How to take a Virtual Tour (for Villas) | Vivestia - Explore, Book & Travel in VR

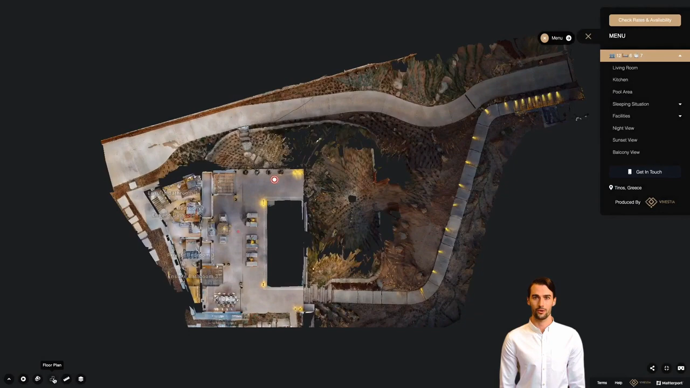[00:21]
On the same ledger, you can select the floor that you want to explore among the different levels of the property.
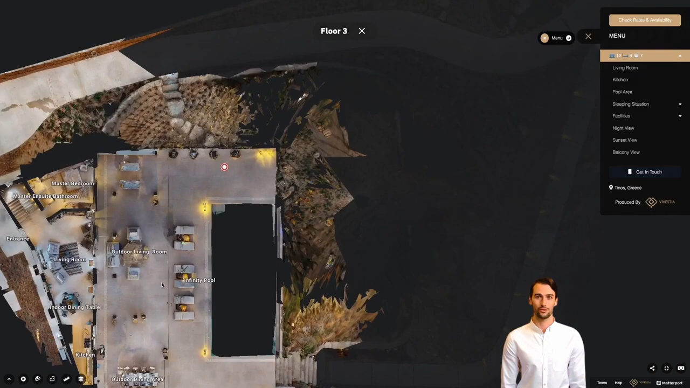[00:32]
When you select the floor, you can zoom in and out using your mouse or by using your fingers of your mobile screen.
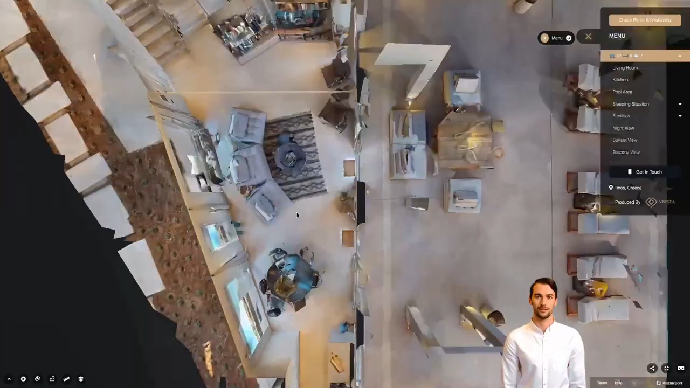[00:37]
When you find which area you want to explore, just click on it and you will be directed there.